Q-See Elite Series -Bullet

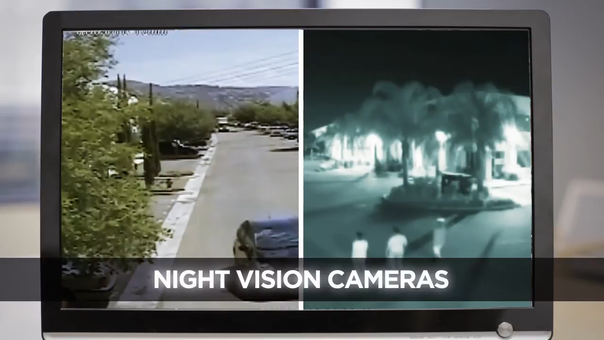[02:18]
You can even filter out bright lights, like a car's headlights, or boost the contrast to see details of a dark object within a wide range.